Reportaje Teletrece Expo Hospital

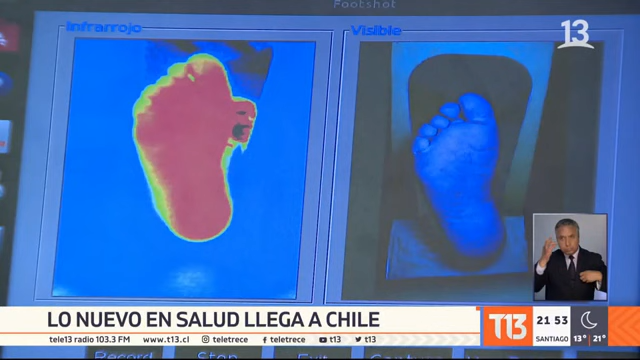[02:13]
Pide la temperatura del cuerpo para detectar a tiempo posibles complicaciones como el pie diabético y así disminuir las amputaciones que se producen por esta causa.